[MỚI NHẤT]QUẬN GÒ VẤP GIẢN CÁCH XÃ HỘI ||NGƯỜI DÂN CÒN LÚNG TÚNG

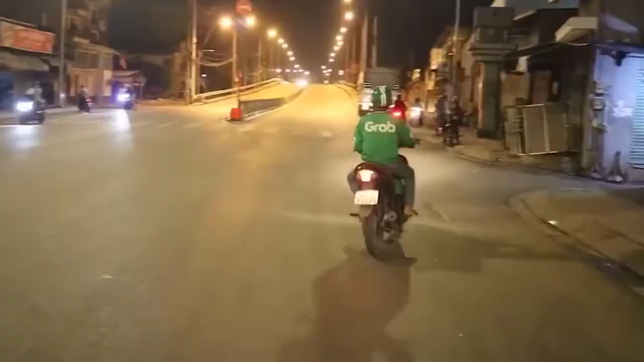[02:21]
phường 12, Phan Huyết, phường 14, ngã tư Phan Văn Trị,